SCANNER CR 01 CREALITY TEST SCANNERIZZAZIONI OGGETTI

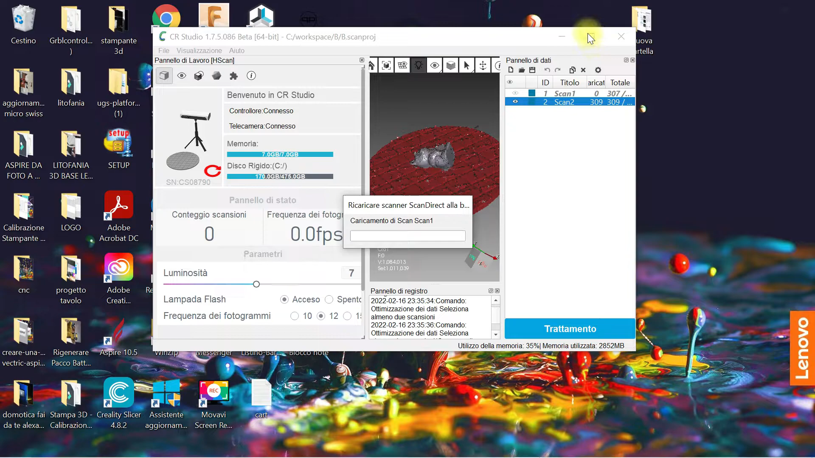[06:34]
si aprirà questa schermata qui scansione 1 e scansione 2 qua possiamo scegliere tra automatico e manuale per adesso andiamo in automatico se siamo fortunati i nostri pezzi combaceranno qua c'è la mappatura dei testi in caso che dovete usare l'oggetto per non lo so videogioco un animazione allora cliccate su mappatura ma se per la stampa vi consiglio di cliccare
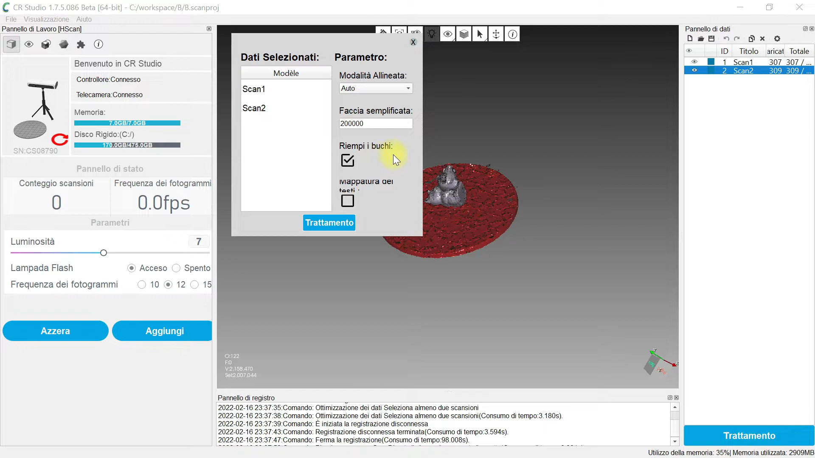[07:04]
solo su riempi i buchi e basta quindi facciamo il trattamento vediamo se va allineare il nostro
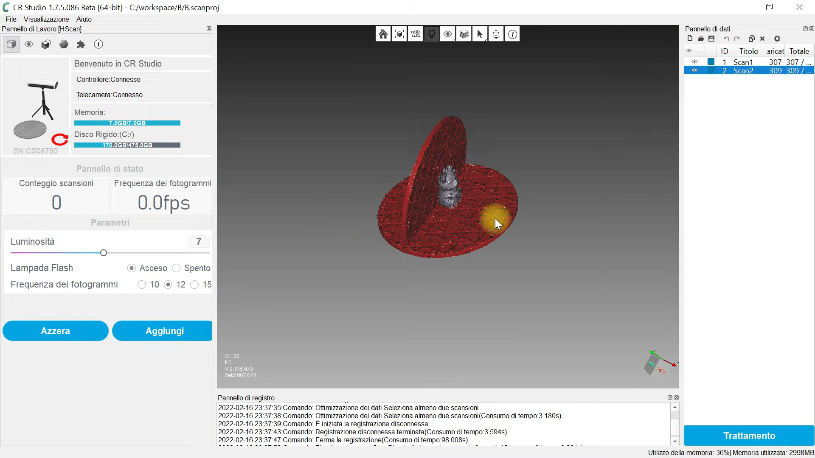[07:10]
pezzo e come potete vedere il nostro pezzo è allineato cliccando su prossimo toglierà i piatti e lavorerà il nostro pezzo in automatico
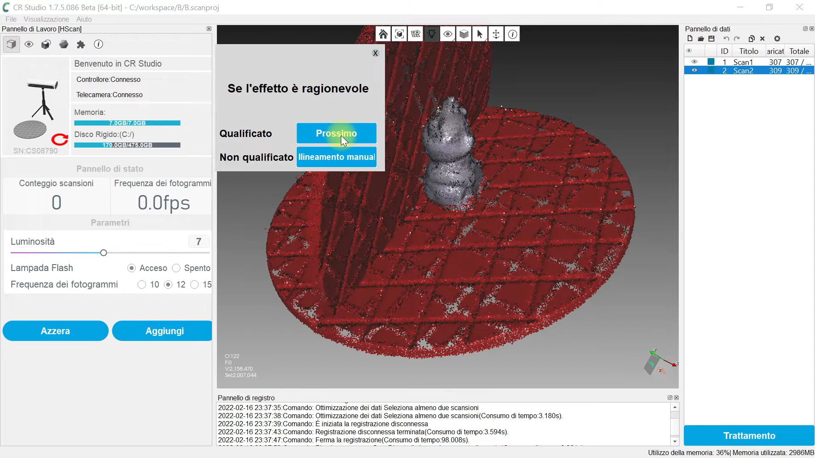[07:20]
vediamo un po'
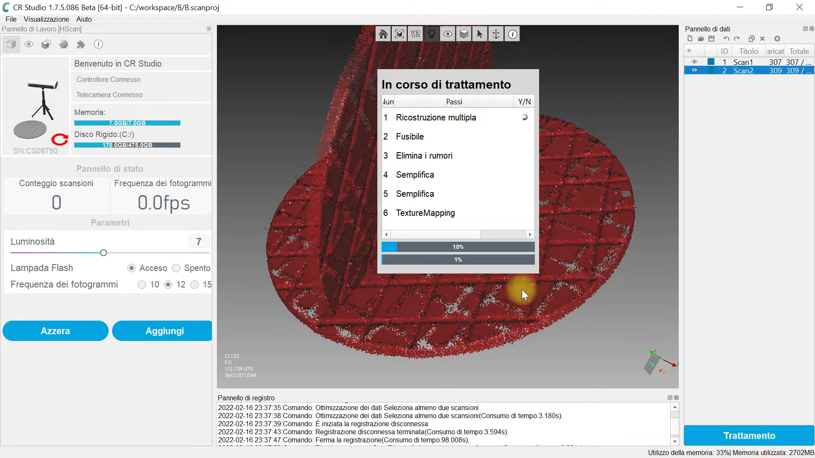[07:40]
come vedete ha iniziato la ricostruzione